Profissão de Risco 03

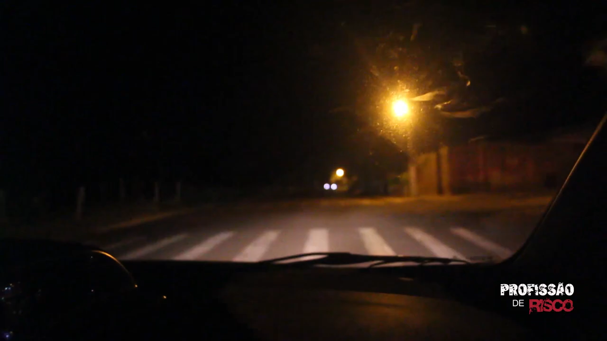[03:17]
A equipe 03, deslocamento até o terminal, foi acionada via SECOM para dar apoio à equipe motos para a condução do indivíduo à ADP.